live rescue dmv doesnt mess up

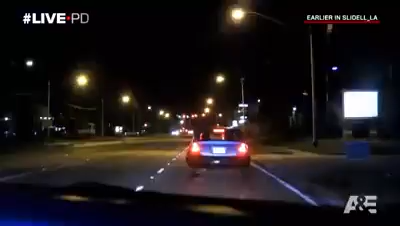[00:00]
I'm going to make a driver stop on this car up here. He's driving on the roadway with no headlights on, just his running lights. So we'll stop him, see if he just forgot to turn him on.